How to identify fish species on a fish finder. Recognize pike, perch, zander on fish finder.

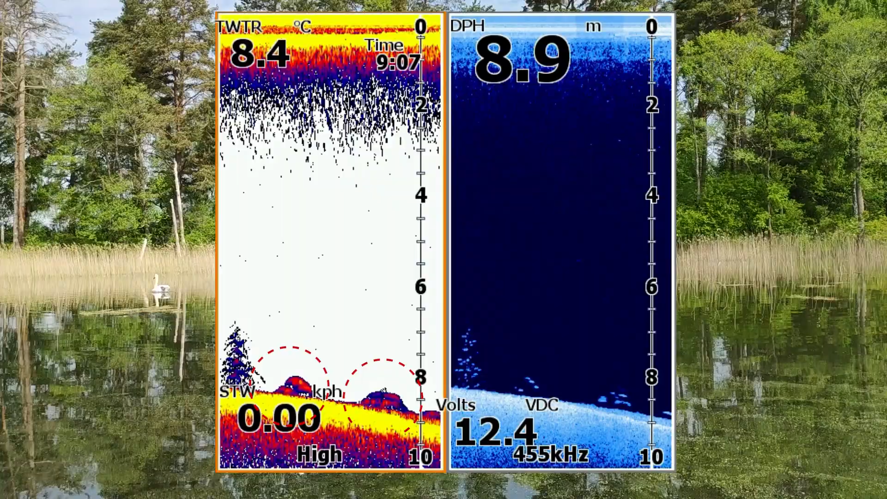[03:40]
On screen: depth 8.9 m, water 8.4°C
shape of the squad and the individual characters are also different take a look the perch is standing like a christmas tree and the group of bream is closer to the bottom and now
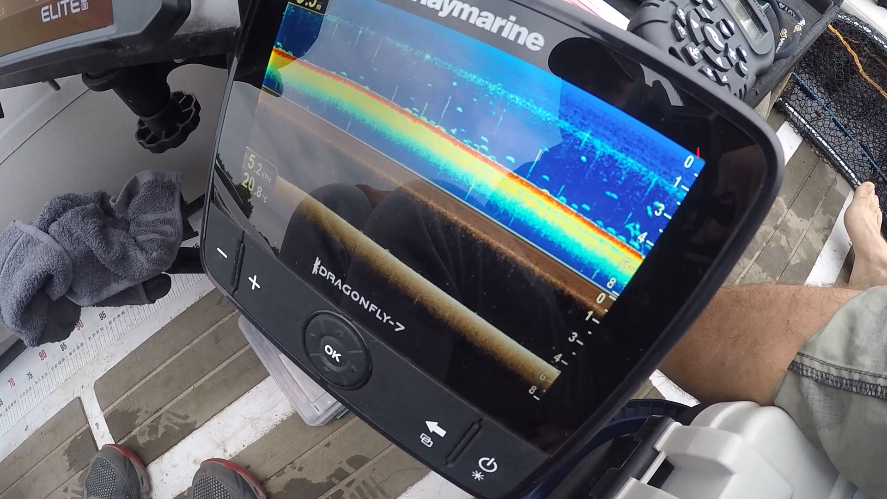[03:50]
we will look at how the xander is visible on the echo sounder
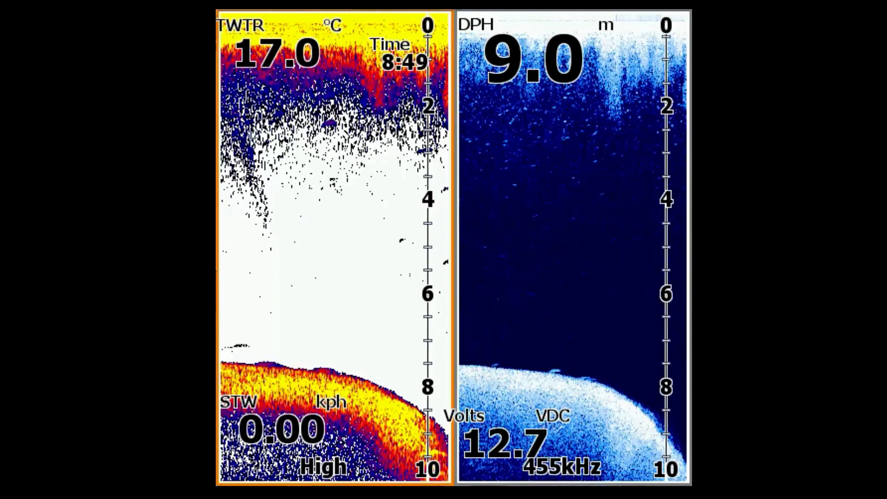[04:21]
On screen: depth 9.0 m, water 17.0°C, speed 0.00 km/h
looks like long thin stick and sometimes it looks like a dot once you have an easier time separating the xander from the bottom the next task will be to separate it from the bream sometimes breams swim in small schools
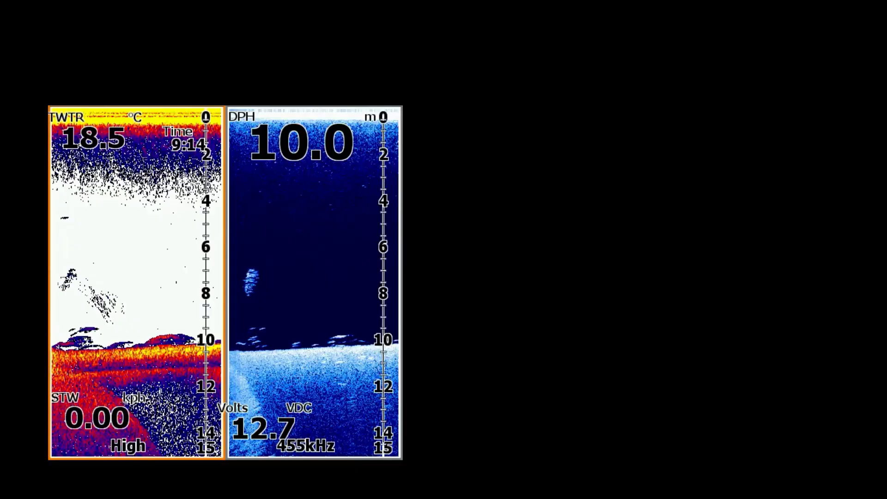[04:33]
On screen: depth 10.0 m, water 18.5°C
close to the bottom as in this image let's
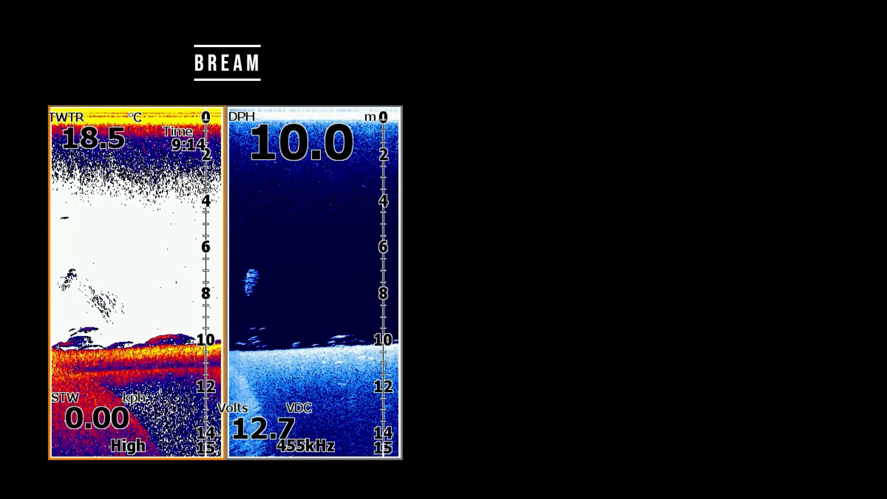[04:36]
On screen: depth 10.0 m, water 18.5°C
compare it with this image we see several xander symbols as you can see the bream symbols are wider and xander do not like to be close to each other often they keep a distance between each other and the bream can be close or above each other well xander
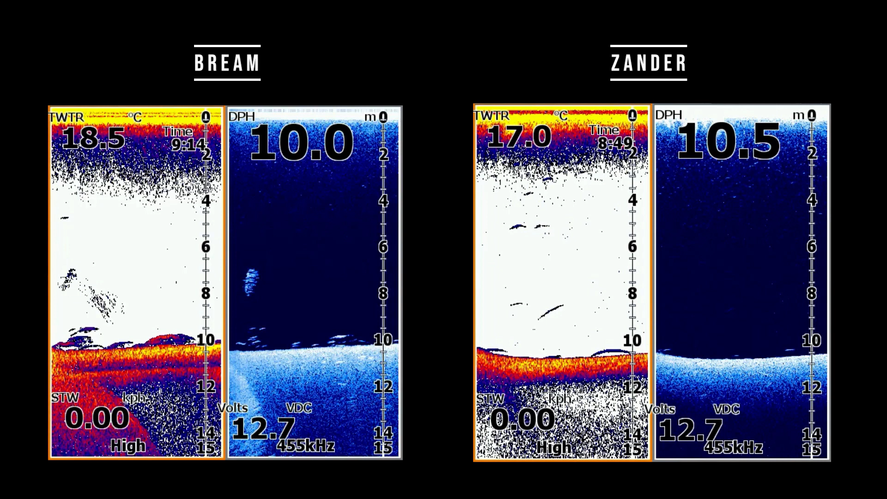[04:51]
are more often closer to the bottom than bream and finally i
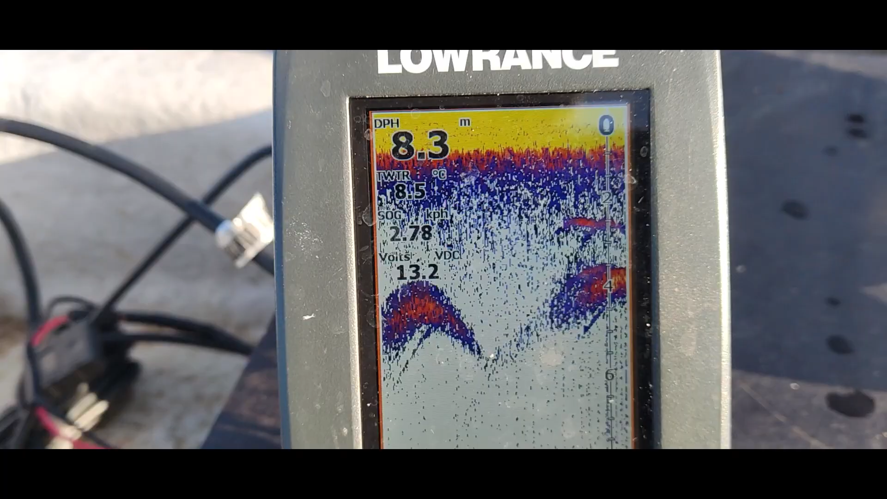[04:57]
On screen: depth 8.3 m, speed 2.78 km/h
want to add that the echo sounder really helps in fishing and helps to find fish but